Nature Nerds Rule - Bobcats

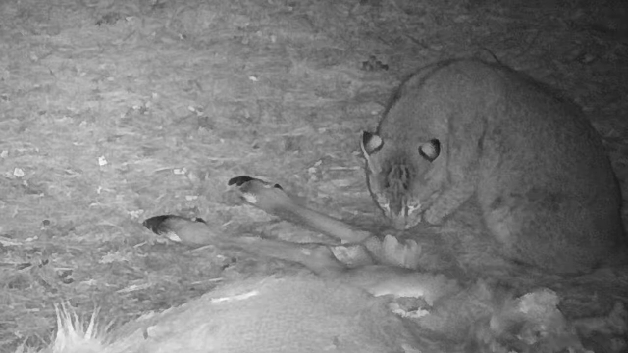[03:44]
Camouflage. Camouflage, yeah. Yeah, but the ears just stand out. It's amazing.
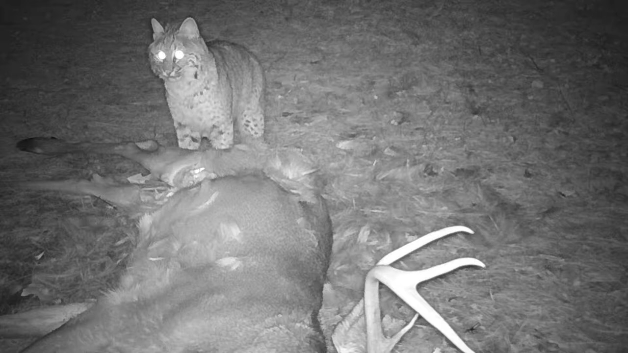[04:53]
Look at the eyes on this one.
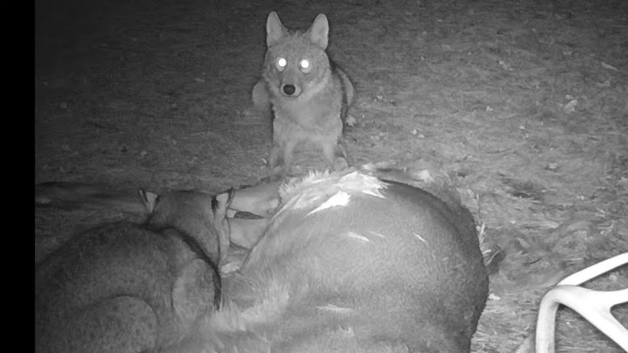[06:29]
Yeah, look at that. That bobcat went right up to that coyote. That's amazing. They have a huge range of anywhere from 12 square miles for females, up to 36 square miles for males, patrolling the area diligently, marking with feces, urine, and scraping posts. They can travel up to five miles a night, hunting and patrolling.